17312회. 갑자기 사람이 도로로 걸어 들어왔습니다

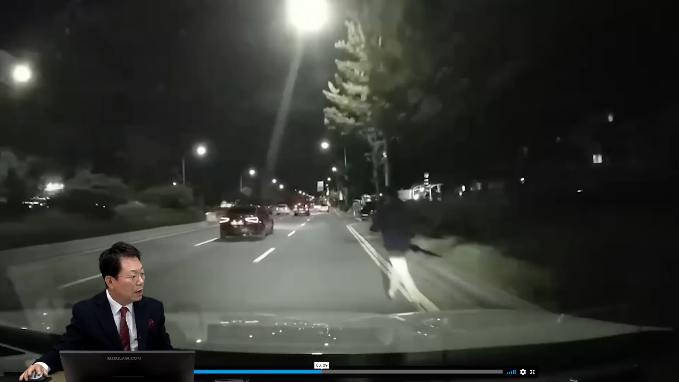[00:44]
아이고, 이러이러이러... 보험사에서 블박차 60, 보행자 40이라고 얘기합니다.
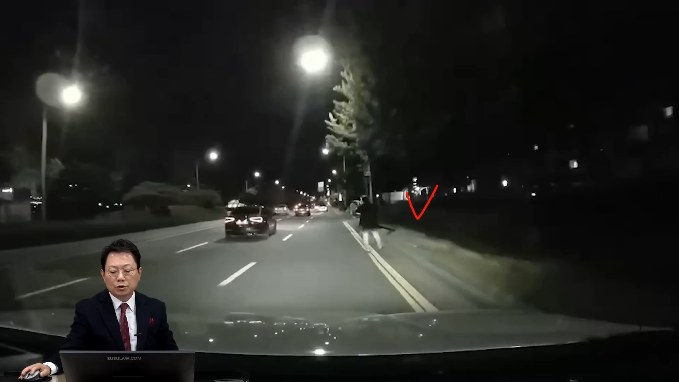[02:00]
여기 무척 잘 안 보이겠지만 가로등이 있어요. 블박차 전주동이 있고요. 속도 빠르지 않고요. 그럼 이게 보여져야 된다. 법원에 가면 그렇게 봅니다, 법원에 가면. 저 보행자, 인도를 놔두고 왜 길 가장자리로 가지? 위험하게? 지금쯤 여기쯤, 여기쯤 보이는 것 같아요. 잘 안 보이지만. 저 사람 왜 저리로 갈까?